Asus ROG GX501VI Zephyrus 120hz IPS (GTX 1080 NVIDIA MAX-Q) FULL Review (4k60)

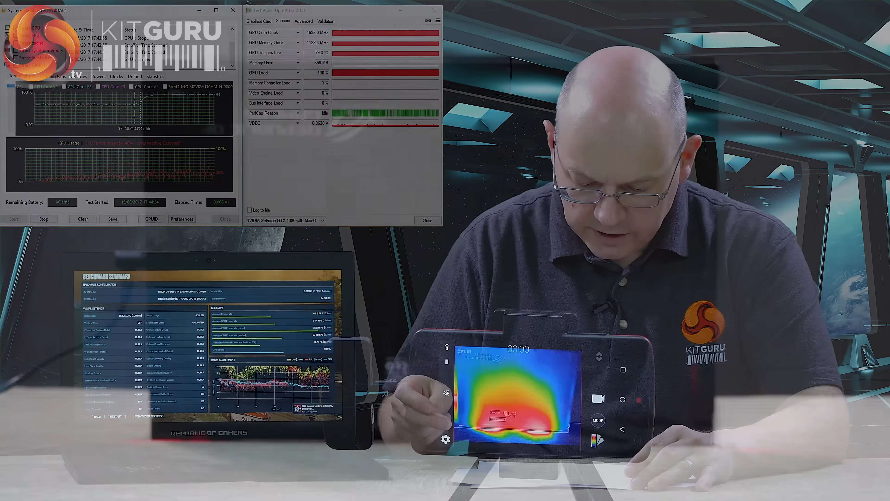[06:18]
The GPU idles at 45 goes up to 79, and that is significantly lower than the previous full-fat GTX 1080, because that's running around the 89-90 under load. So, this GPU is not working as hard. The cooling is clearly up to the job, and the CPU is running slightly more toasty. The GPU is slightly cooler.
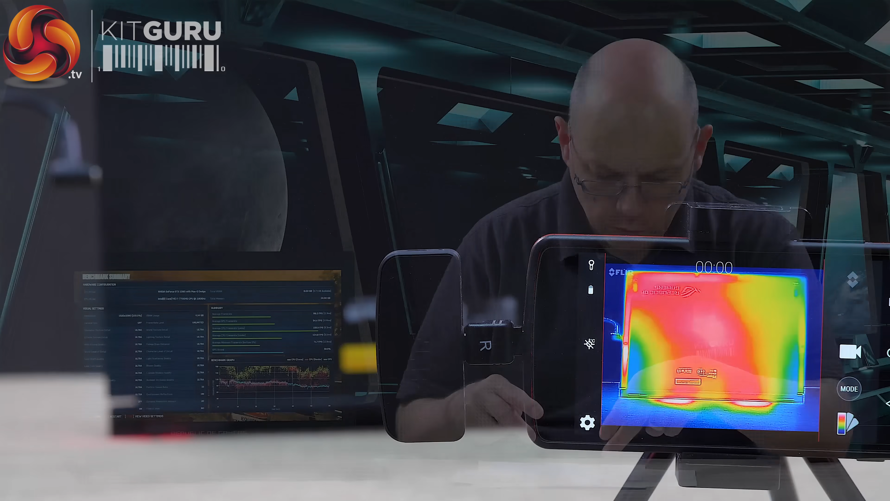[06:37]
Add it all together, it's okay. You can see what they've done with the thermal package and the cooling,